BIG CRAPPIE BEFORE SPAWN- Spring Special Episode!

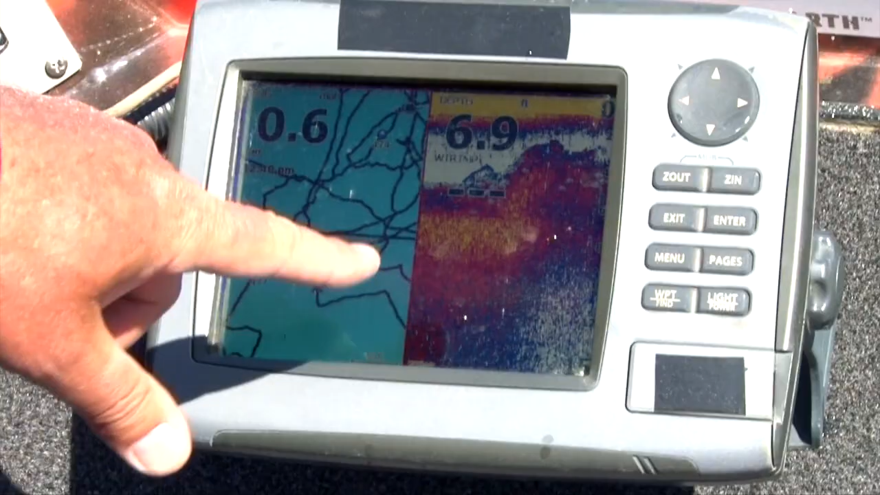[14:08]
You're fishing a big flat like this. We first come in here. We made a mark here. 477. Now, see the weeds like this?
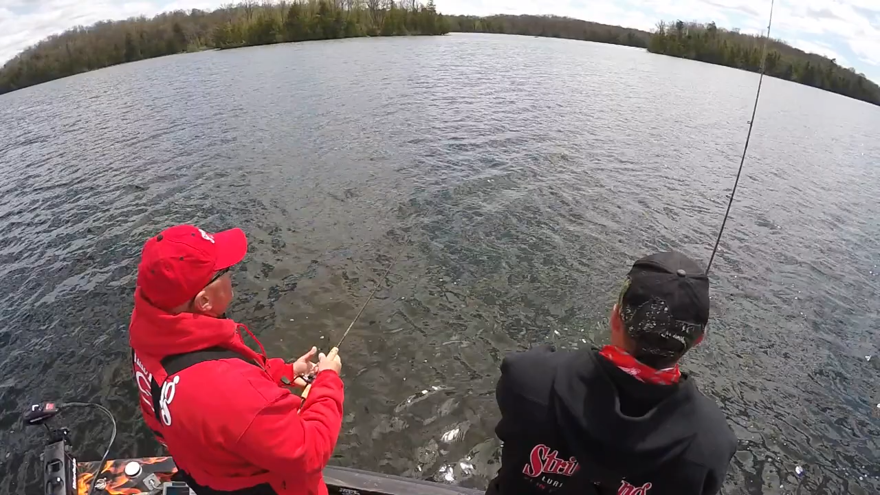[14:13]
We drift into 5 feet, 5 and a half, 6 feet. Nothing. Come out to that 6.6, 7 and a half.
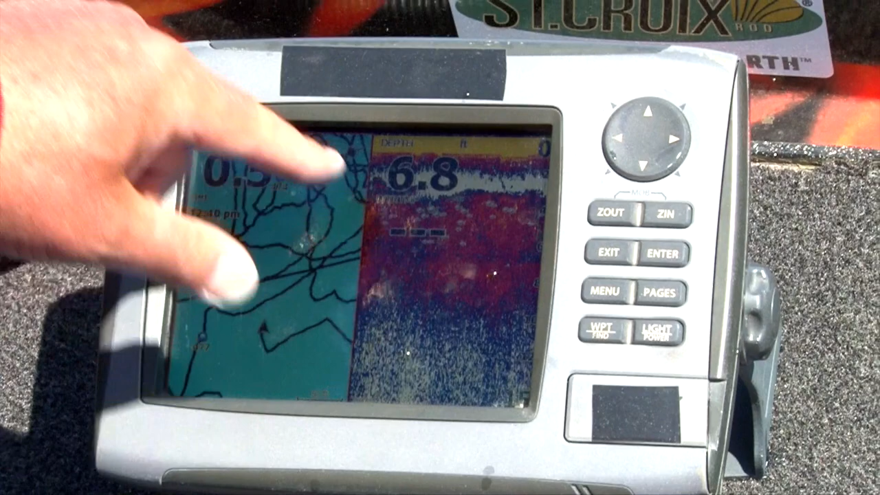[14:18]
There's the weeds. Definitely. There's the waypoints. You can see how we've been moving around.
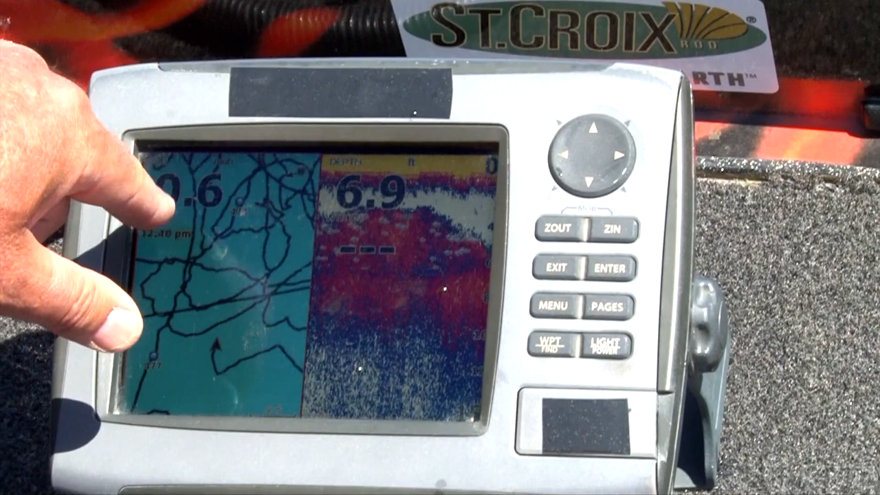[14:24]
And that's where those crappy are. See the weed edges? That's a weed right there. Those fish are sitting right in the weed.
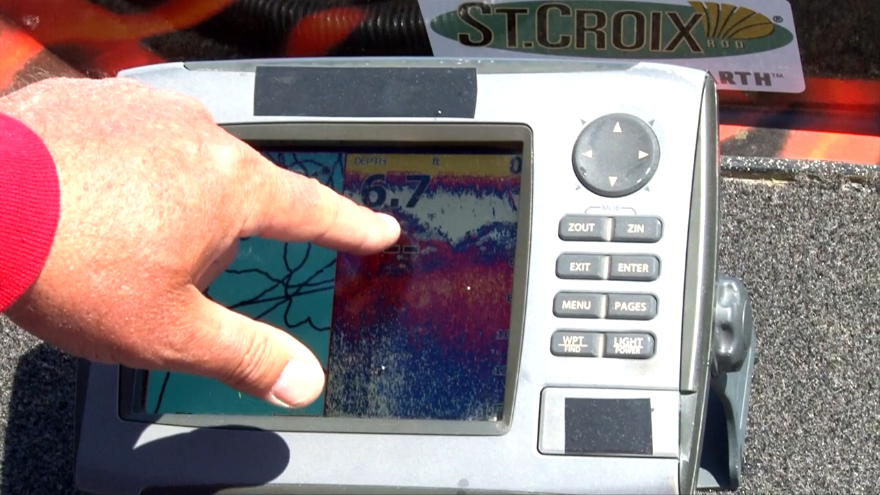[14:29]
On screen: depth 6.7 ft
For days upon days, we had waves and waves of fish going into shallow back bays. Catching them with single pole, with float.
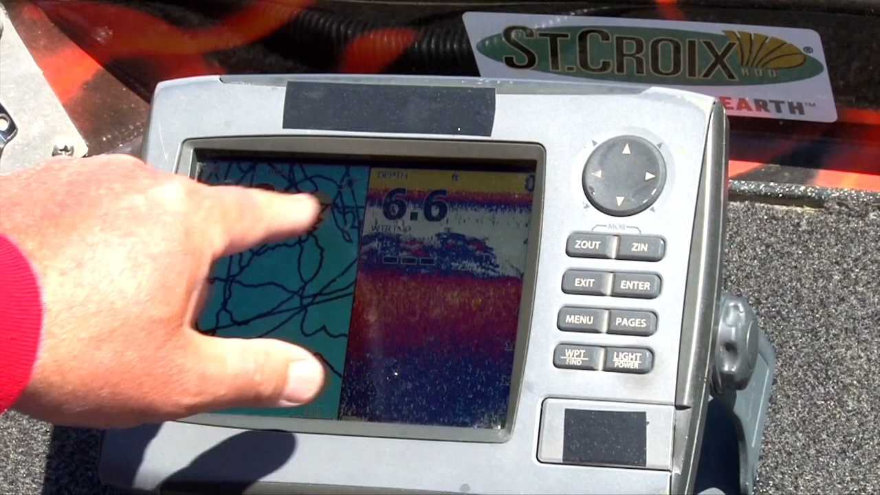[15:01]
On screen: depth 6.6 ft
You got a big flat like this. You get pushed off with the wind. You wonder where you are.
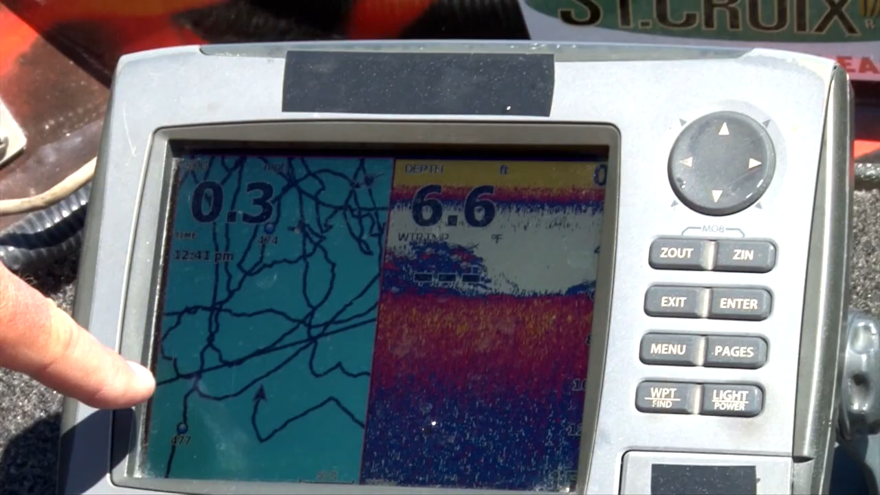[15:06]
On screen: depth 6.6 ft
The waypoints will bring you back to the spots you caught the fish.